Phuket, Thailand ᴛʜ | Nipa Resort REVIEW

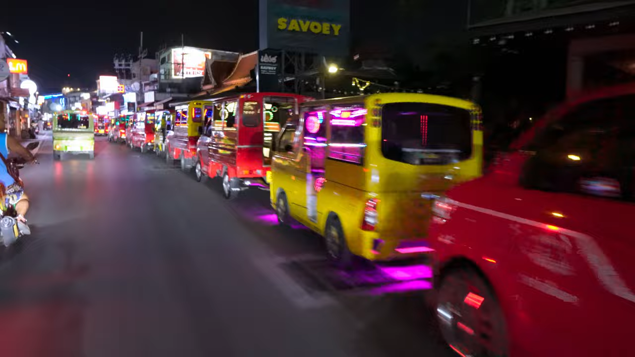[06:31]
Hail a tuk-tuk. You've got your own private van. You've got your, you can get bikes and just park them up.